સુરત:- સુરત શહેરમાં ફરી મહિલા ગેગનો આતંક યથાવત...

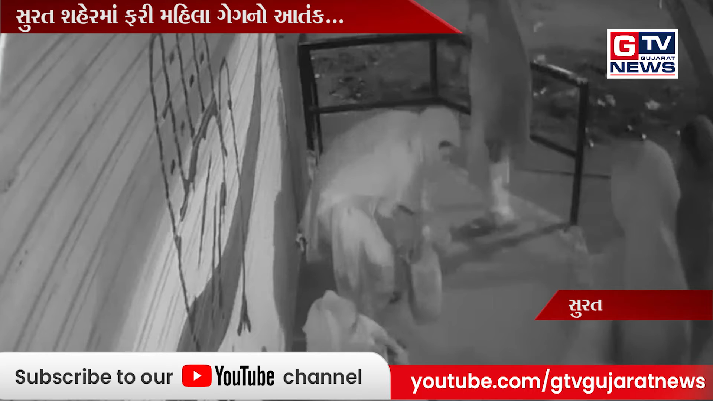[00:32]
एक रोड पर आवेला एक मेडिकल माथी केटलिक महिला हो चोरी करीने फरार थे गई शे।
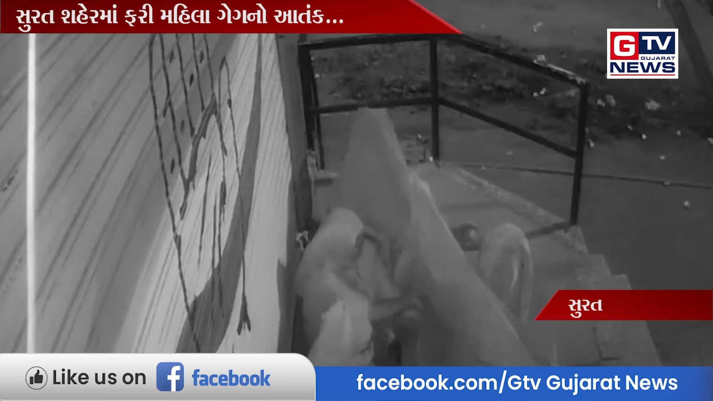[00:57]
पासे बेसीने चारडर ओधीने शतर तोडे छे।